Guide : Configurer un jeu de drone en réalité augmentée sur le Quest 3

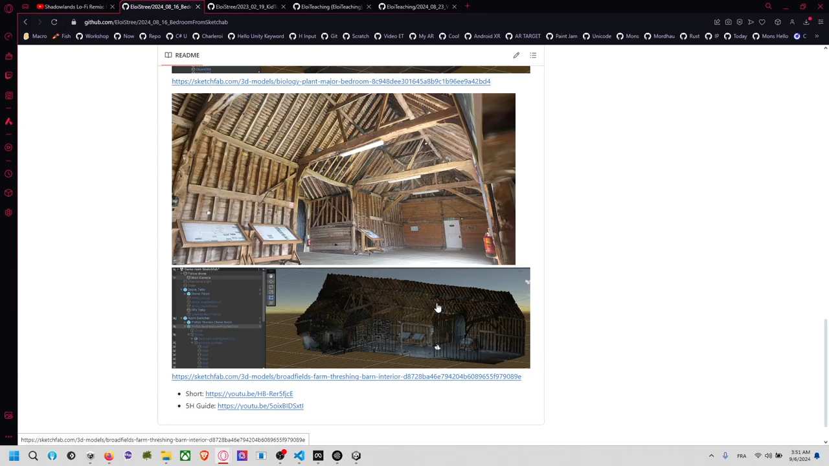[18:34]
Et dans Unity, je l'ai converti vraiment mochement vers le bas pour qu'il soit pas trop lourd dans le projet et qu'on puisse le mettre. Donc en téléchargeant cet asset-ci,
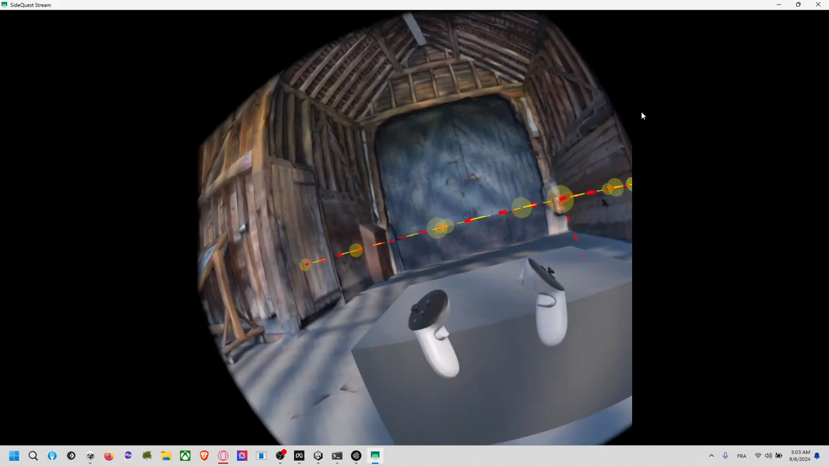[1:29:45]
J'ai mon truc. On peut voir que mon drone, il est par là-bas.